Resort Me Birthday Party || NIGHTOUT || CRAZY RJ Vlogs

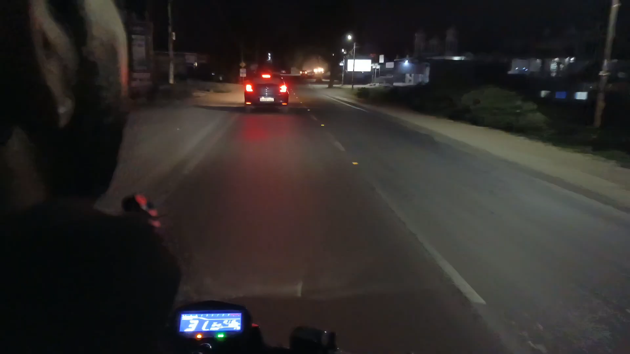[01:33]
व्यू बड़ा सेक्सी हो रहा है यहाँ पर रात का, और जीतू भैया की ड्राइविंग जो कि मजा दिला रही है पूरा।